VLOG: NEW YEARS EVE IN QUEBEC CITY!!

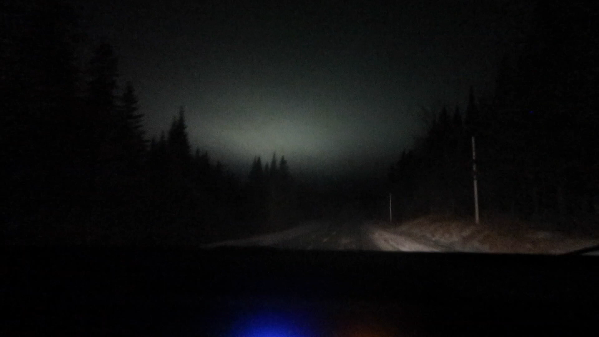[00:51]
It's been nice. Oh, on camera, that's kind of cool. Yeah, it literally looks, I think we're gonna get abducted. This is an alien. Area 51 going to the Canadian border.
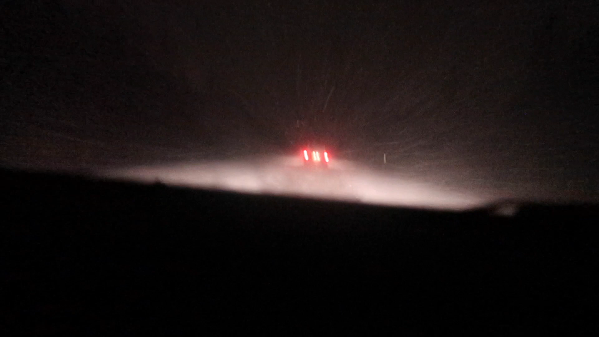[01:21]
Still snowing so much. It's been like this for like, I don't know, 2 hours.